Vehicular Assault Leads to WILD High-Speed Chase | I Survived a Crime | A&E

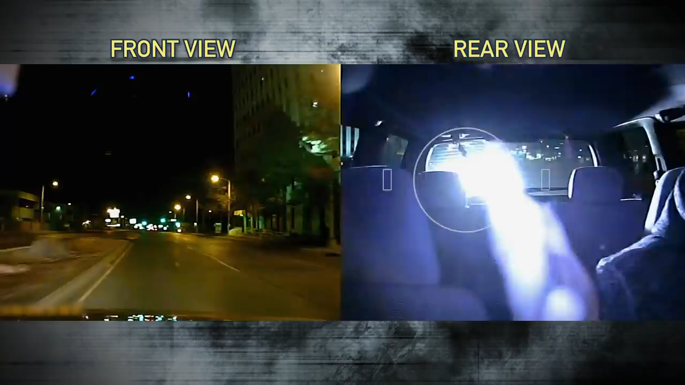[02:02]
Julio reaches for his phone. I was just going straight, and I figured if I go into the freeway, you know, I have no chance, because this car is twice as fast as my car, at least. And what if he runs me off the road?
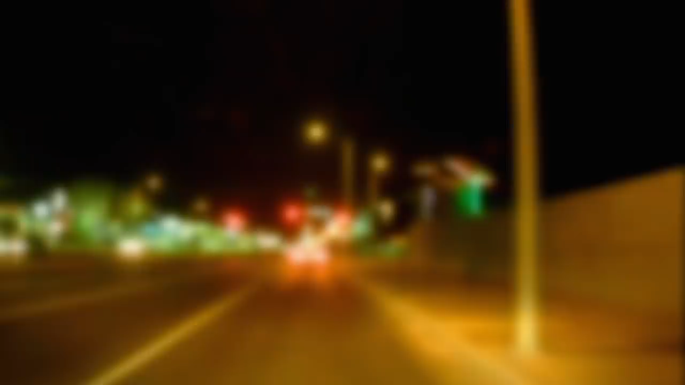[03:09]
And it was just such a relief to see a police officer in the other lane.
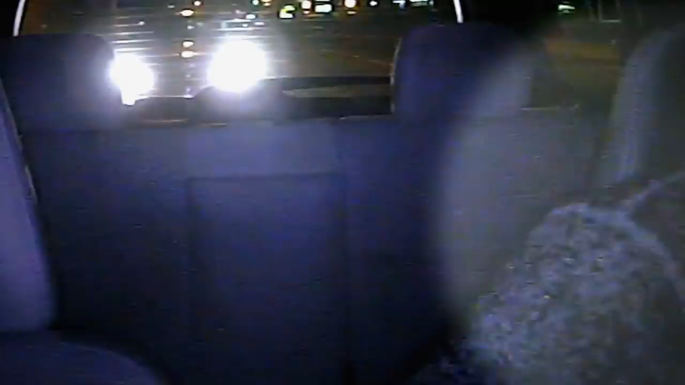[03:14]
Julio throws the car in park and runs to the officer. I got out of the car, signal it to the cop.
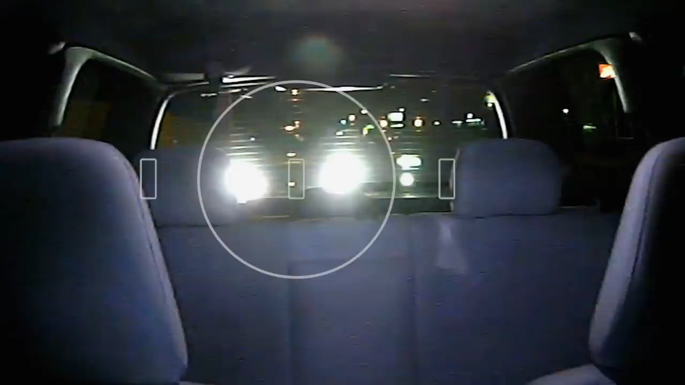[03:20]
Right when I did that, the car that was chasing me went around me, and the cop gave chase.
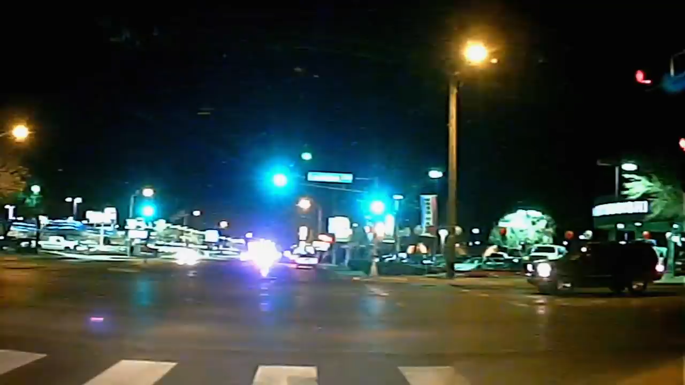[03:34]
Julio catches up with the officer, who has lost the suspect. If you get a plate number, I wasn't able to get it. Man, I was...